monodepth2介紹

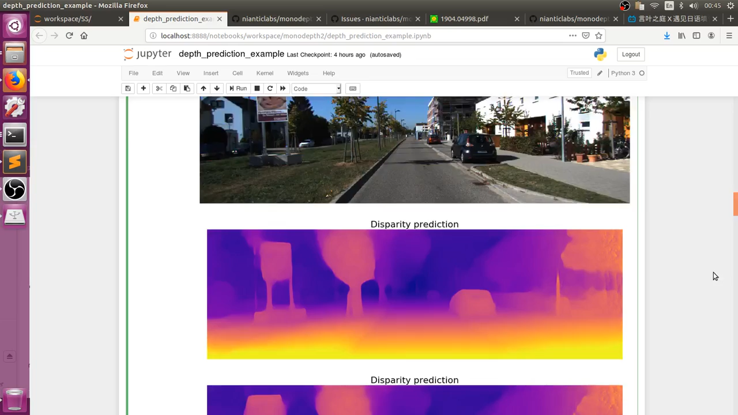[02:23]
轉的角度也就是所謂的這個Visual Odometry的部分呢他也可以進行一個推測
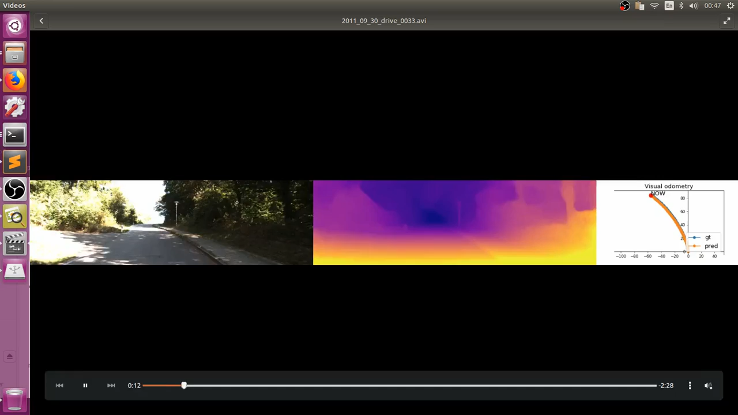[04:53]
這左邊是原本的照片那右邊是深度的推測那最右邊的話呢是就是Visual Odometry就是藍色的話是真正的就是經過的這個經過的這個坐標那
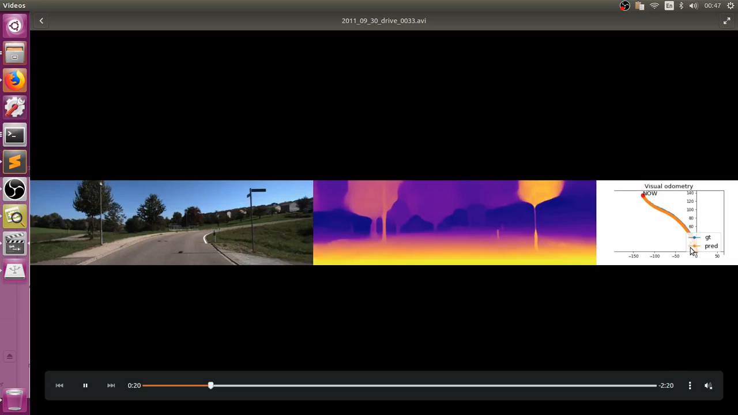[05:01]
這個橘色的話是呢根據這個Visual Odometry所推定出來的我們經過的坐標所以大家可以看到說到這個目前這個位置為止呢都還跟增值呢相去不遠但是就是說
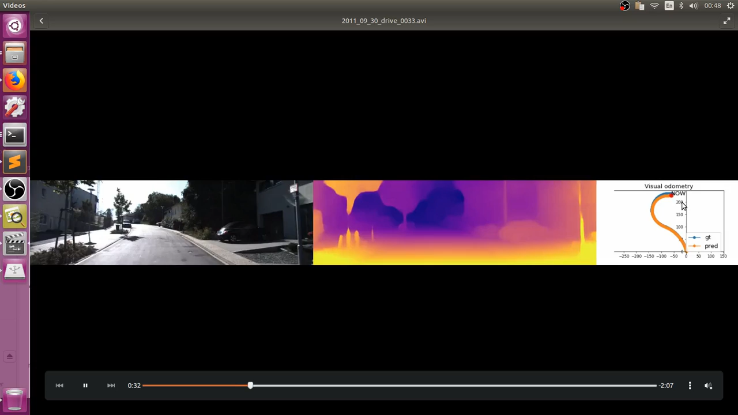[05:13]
這個的話呢也是就是它的誤差會慢慢的累積上去啦就是
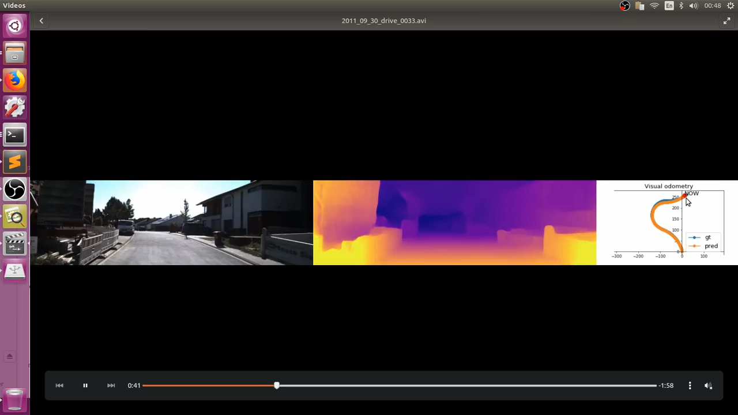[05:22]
因為它沒有做任何的什麼Loop Closure之類的它就是每兩針之間的這個Visual Odometry一直累積上去而已所以誤差是會越來越大大家可以看到說到這裡呢已經跟這個增值呢有一段差距
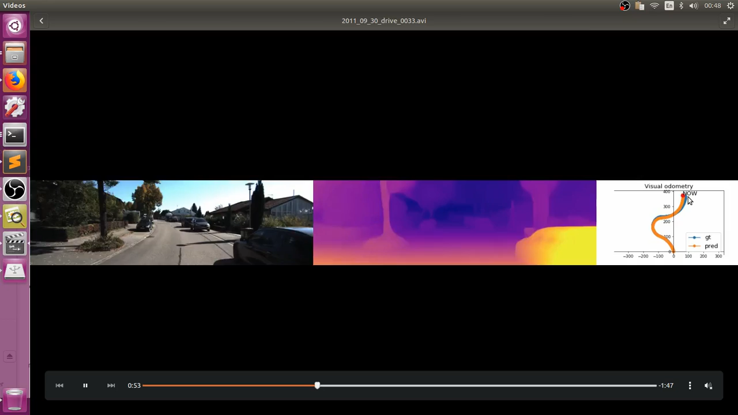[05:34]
那如果我們跳過往後的話就可以看到說它在這裡已經就是離增值相差蠻大的一段距離了
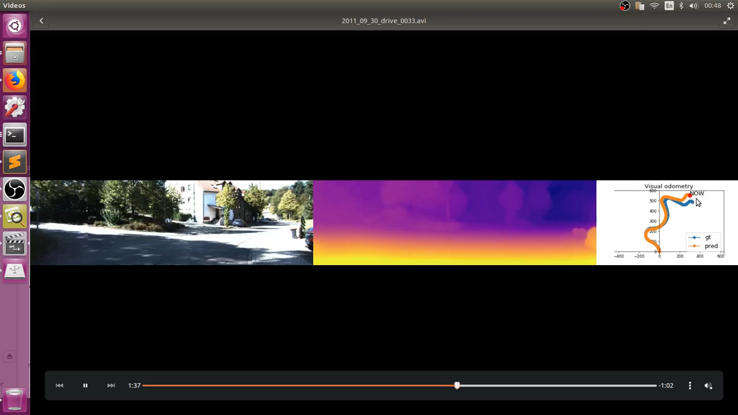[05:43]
但這個深度的話呢看起來是實際上還是不錯的這樣子
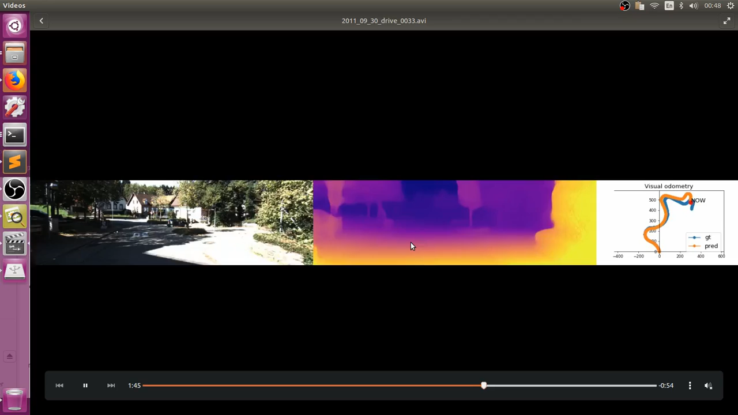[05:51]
然後直接跳到最後直接跳到最後的話就是說這個增值呢跟我們推測距離大概已經相差了200公尺了所以這個
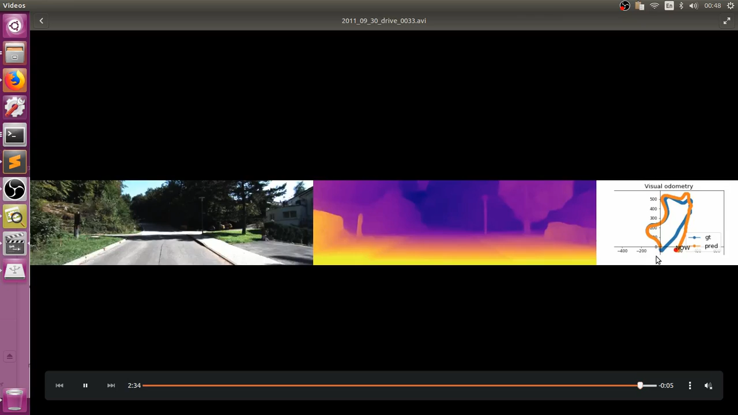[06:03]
地方可能還是這個模型可能需要加強的一個部分
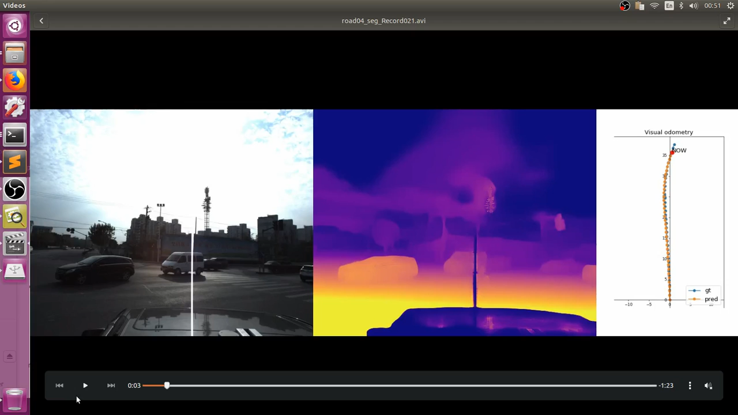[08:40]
移動的速度是差不多的話那這個深度推測就會把它推測到無限遠例如說我們自己的這個車身因為它每一針的這個長相都完全一模一樣所以這個神經網路就會把它推測到無限遠那
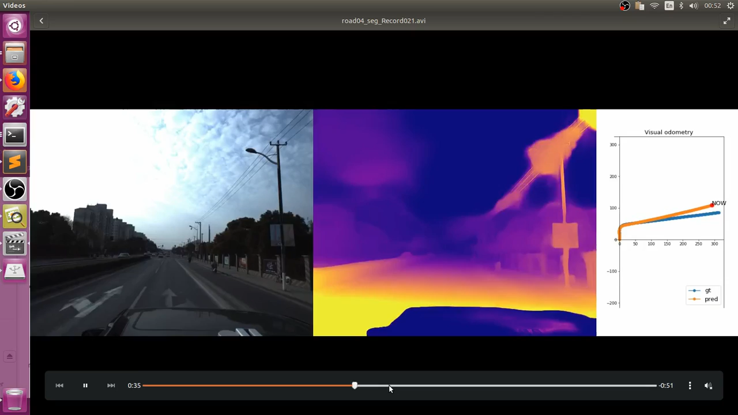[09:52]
那我們繼續看下去就是它這個Sequence一開始就向右轉然後這邊已經越差越多了然後再往後它這邊再度往右轉然後變成這個樣子大家可以看到這邊也是一樣就是不知道為什麼這些車子的距離它都把它推推成無限這不知道為什麼然後就這樣到最後不過其他的部分的話深度的話我覺得都是還不錯的這樣子那這個Visual Odometry的話呢雖然大家可以看到說就是單純只